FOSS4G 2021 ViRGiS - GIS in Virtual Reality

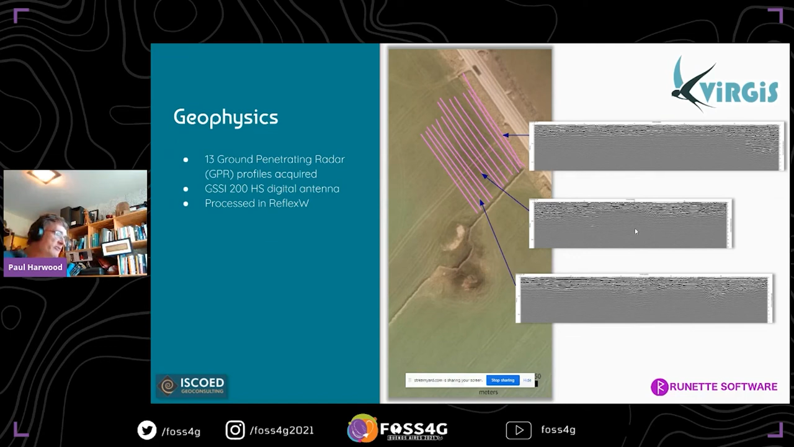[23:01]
this is just firing a radar signaled into the ground and collecting the responses to understand the different layers under the ground. And electromagnetic magnetic survey across the top, which created a raster.